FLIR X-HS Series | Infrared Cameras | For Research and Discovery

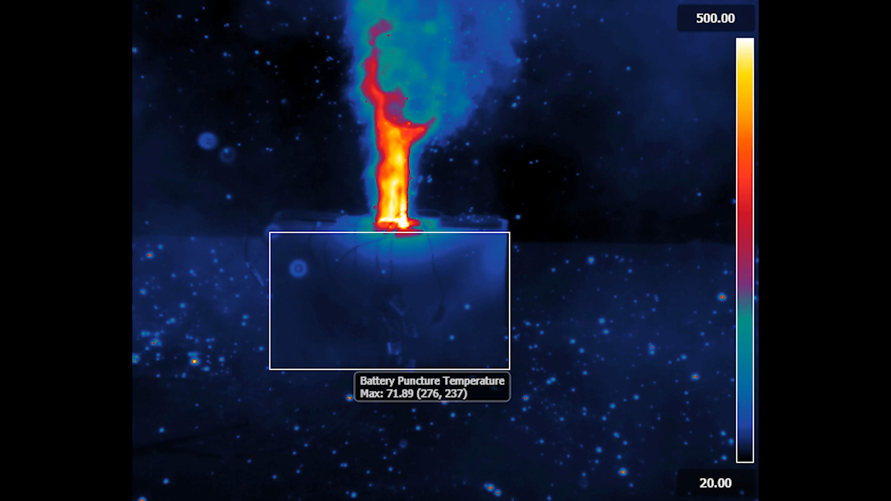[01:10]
This level of precision timing is vital for high-speed tests
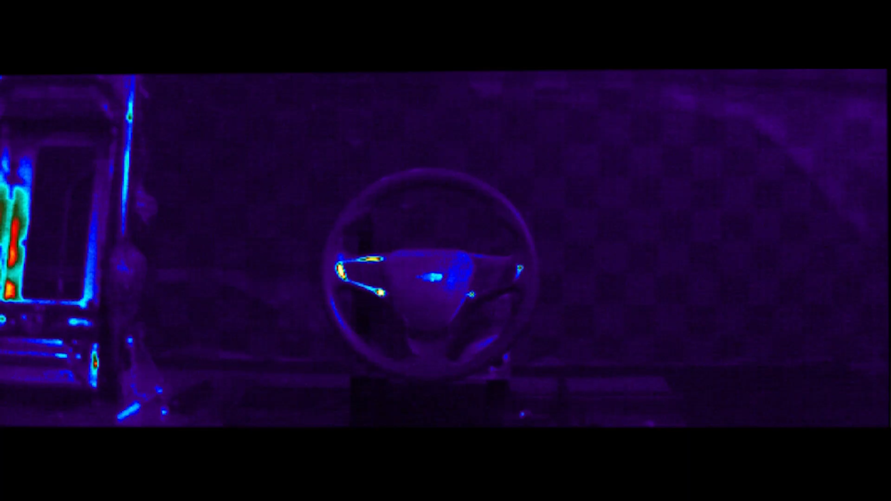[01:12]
such as airbag testing and combustion research
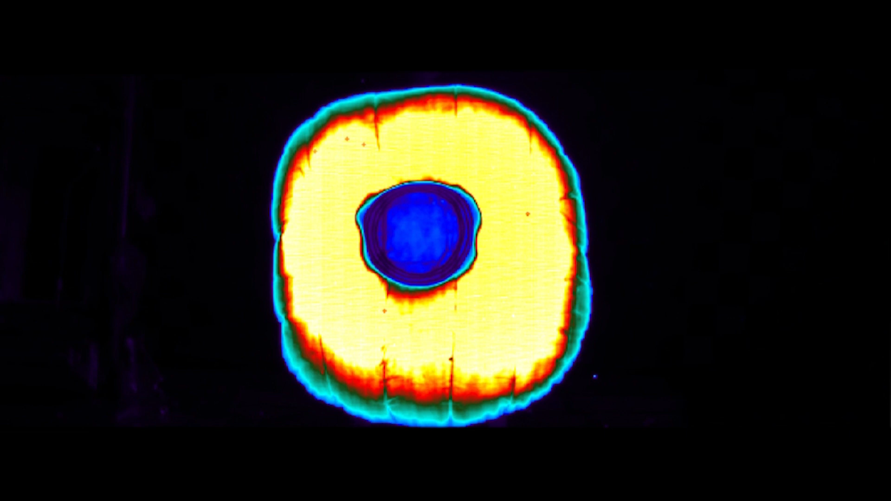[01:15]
where data from visible high-speed cameras and other sensors is collected simultaneously.
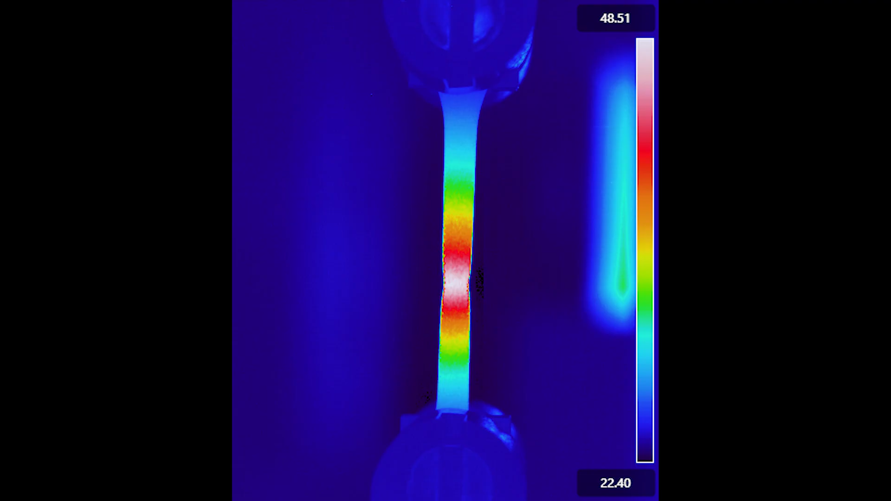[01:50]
This makes the X-HS camera perfect for materials testing and thermal stress analysis,
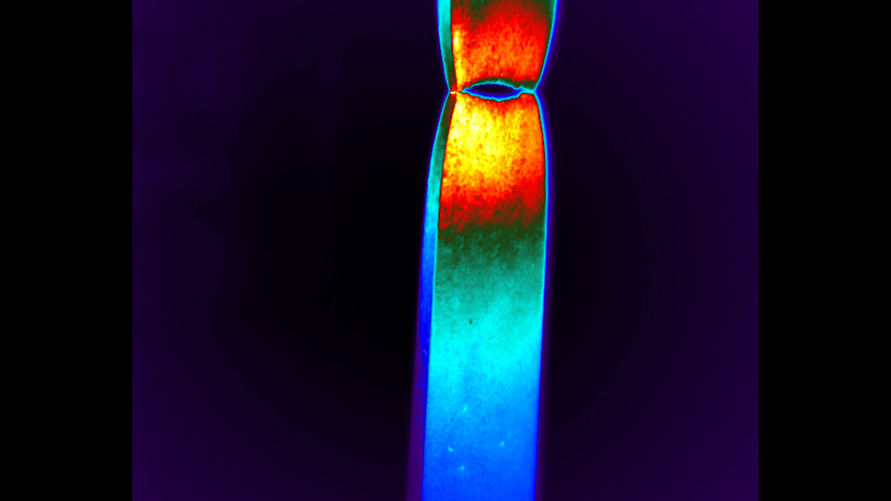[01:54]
as well as other thermomechanical loading experiments where detecting and measuring small temperature variations quickly are the key to success,
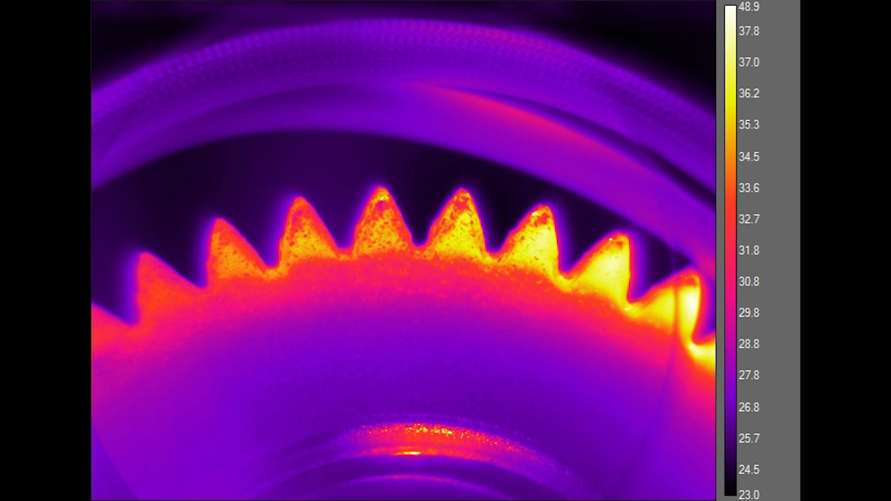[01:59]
especially at the moment of fracture.